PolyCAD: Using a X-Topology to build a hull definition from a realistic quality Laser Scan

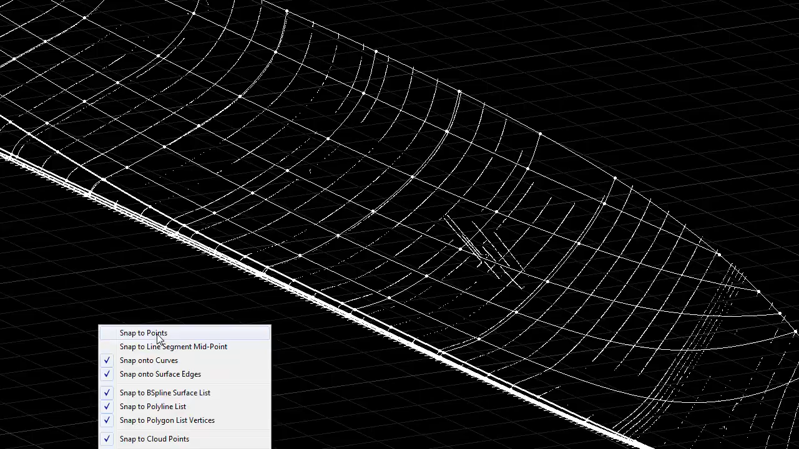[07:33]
Go through like this and we'll put one there and start snapping to some points and pick out the other features.
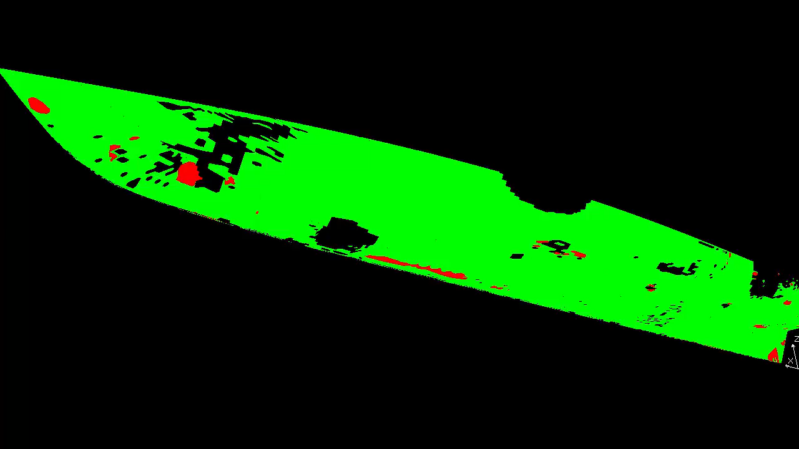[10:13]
So there's not enough statistical data in that area. We've got some red areas where the tolerance of the surface is outside what's defined. Presently it's defined as 20 millimeters. We can take that to 10 millimeters, go down to 5 millimeters,
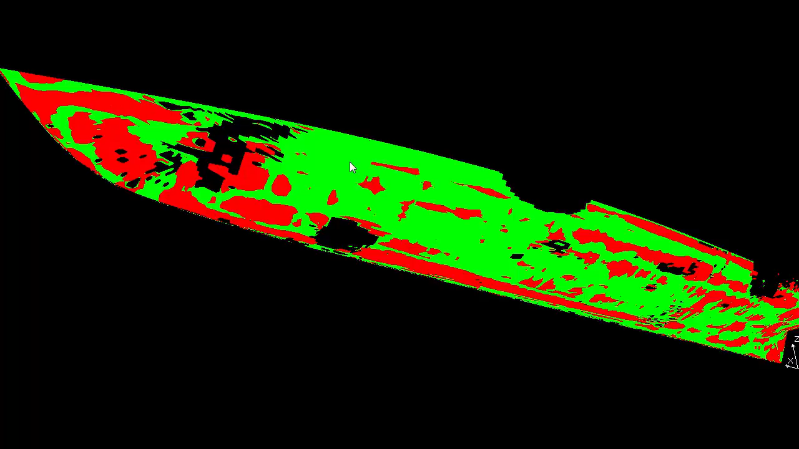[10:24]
and the red areas increase as it starts to find the areas of the surface that are outside that tolerance. We can look at that from a sided perspective.